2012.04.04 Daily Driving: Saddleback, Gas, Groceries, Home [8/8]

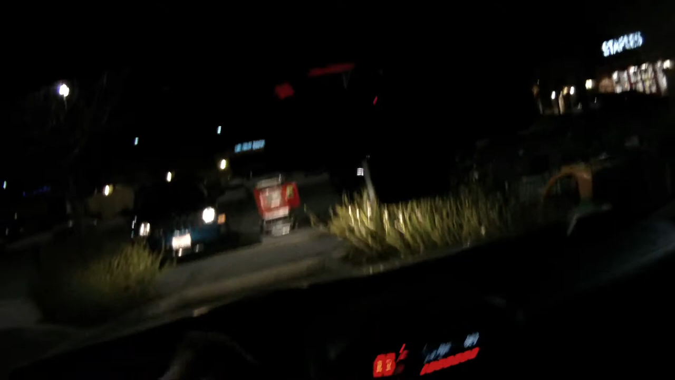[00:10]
all those people think that's a cart return when in effect that's a handicap access ramp.